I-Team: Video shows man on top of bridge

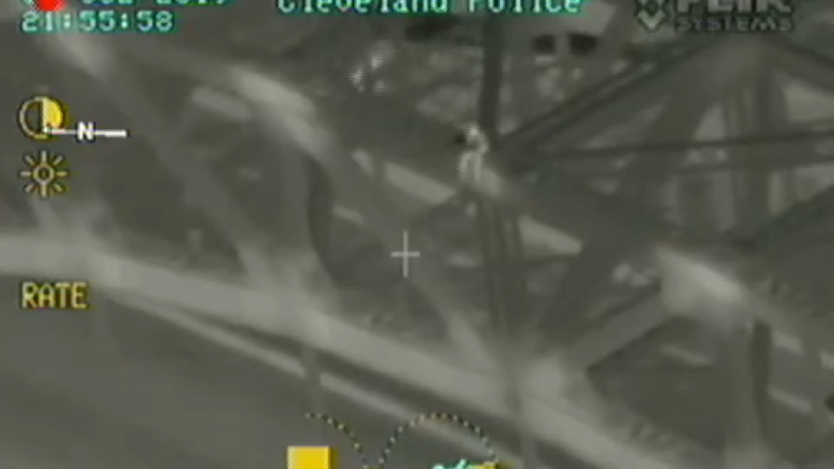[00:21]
Not the first call for someone up on top of this bridge, but this call, different. There's a guy sitting up there, walking on top of it, and then he just decides to sit down.
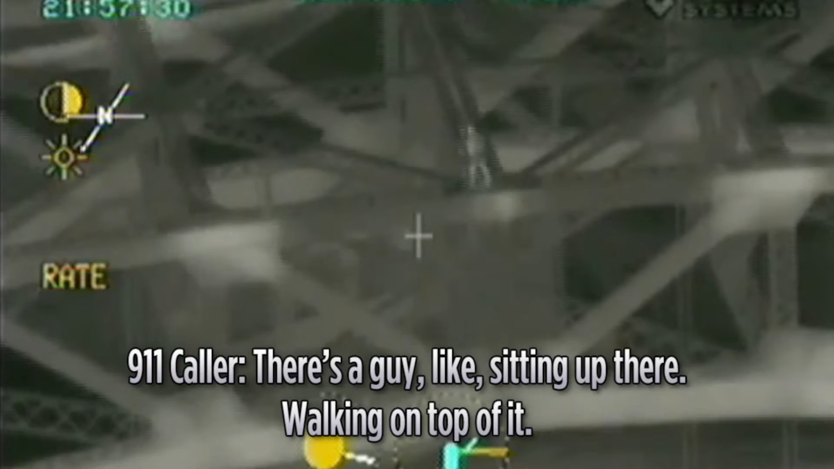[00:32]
He's just right above you, maybe another ten feet forward, and he'll be right above you.